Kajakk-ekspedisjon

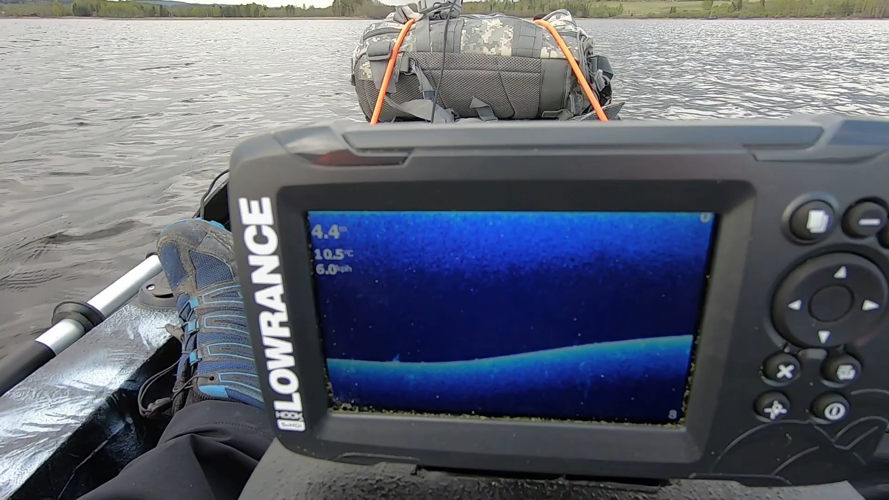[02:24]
On screen: water 10.5°C
Vi begynner å nærme oss innkjøringen til kanalen, og vi ser at det begynner å bli grunnere og grunnere. Vi bare nede I 4,2 meter.
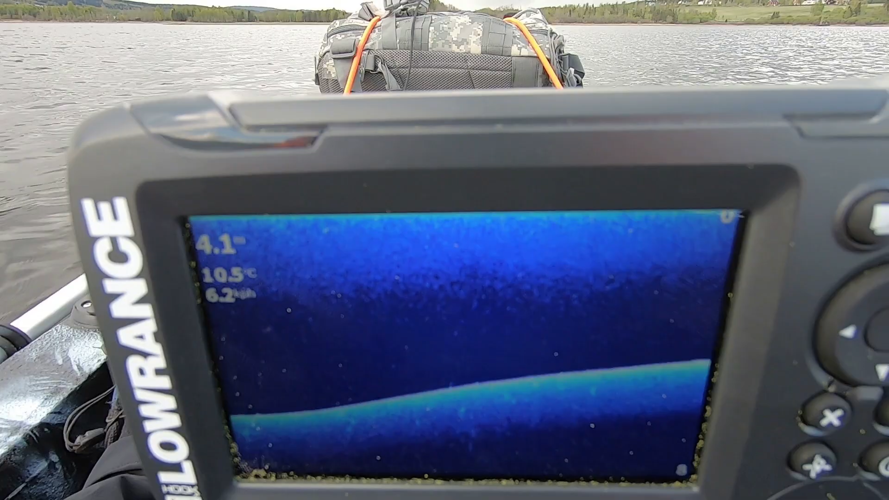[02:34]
On screen: water 10.5°C
Inn der borte rett frem skal vi.